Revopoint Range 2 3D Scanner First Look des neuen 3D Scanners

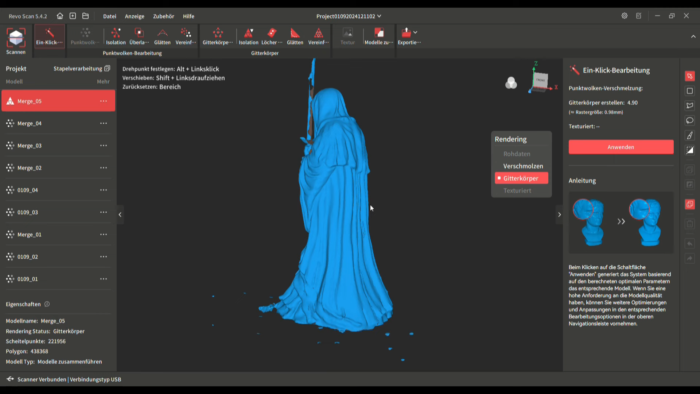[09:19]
wollte mein modell jetzt aber nicht verschmutzen kommen
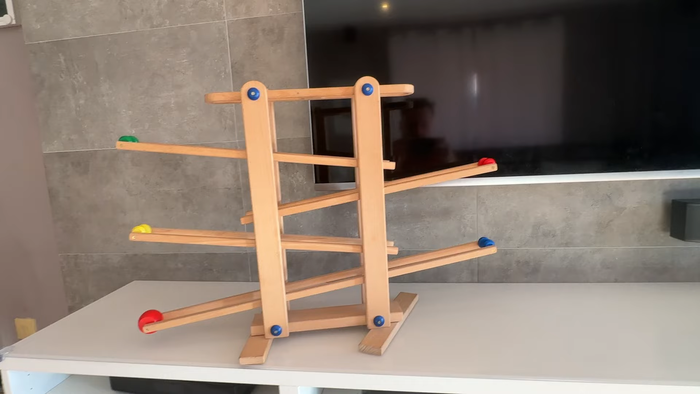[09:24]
wir nun zum schluss meines kleinen videos in der kurzen zeit in dem ich den scanner einsetzen durfte hat er für die gezeigten anwendungsbereiche einwandfrei und
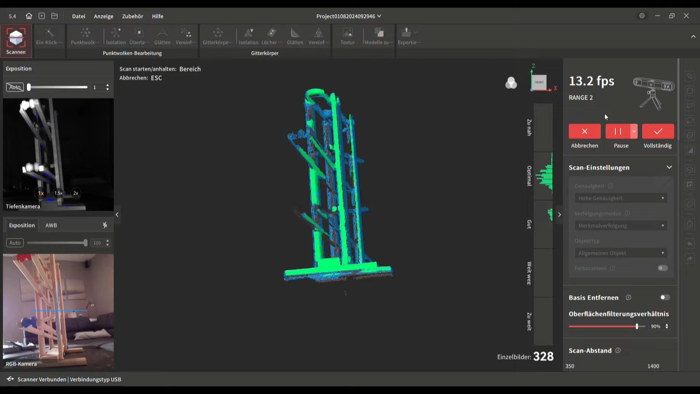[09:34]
fast ohne tracking verluste funktioniert auch habe ich versucht größere star touren unter
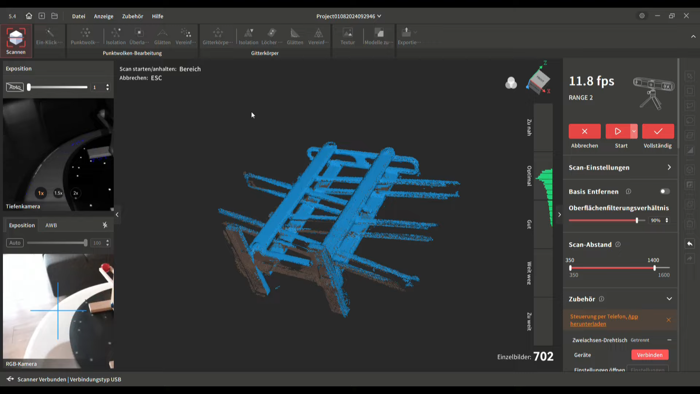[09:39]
freiem himmel zu scannen welches mir jedoch nicht geglückt ist da mir hier die
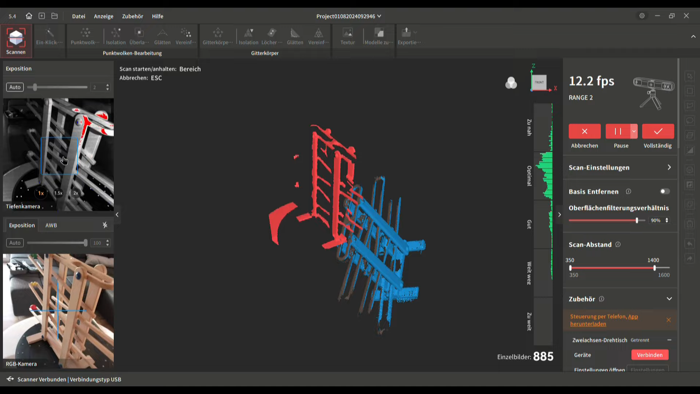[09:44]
direkte sonneneinstrahlung einen strich durch die rechnung gemacht hat outdoor scans sollte
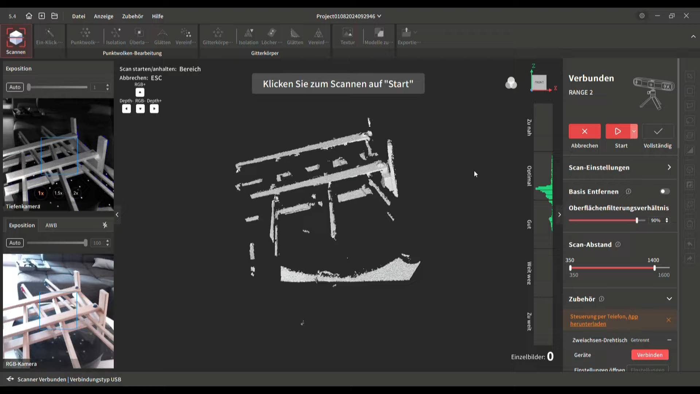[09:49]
man in der dämmerung oder bei bewölkten himmel durchführen ansonsten
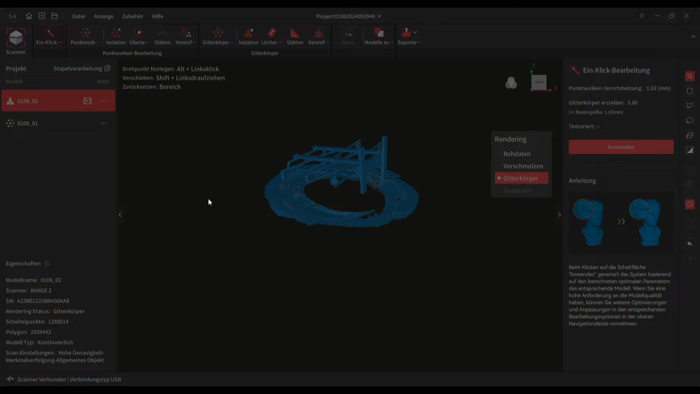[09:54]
erfasst der scanner mit seinen 12 bis 16 frames sehr flüssig und die software
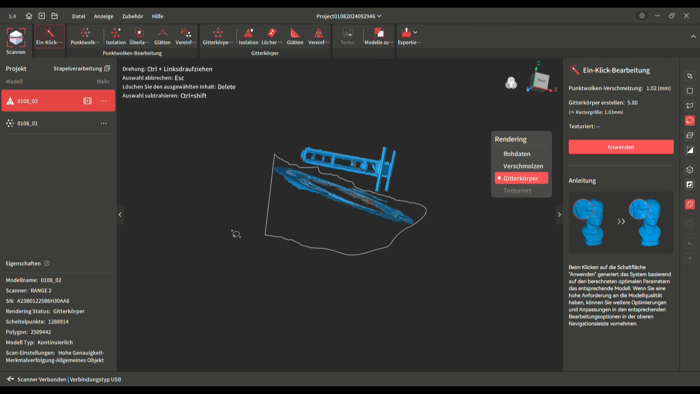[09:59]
revoscan 5 ist aus meiner sicht wirklich großartig mit über 800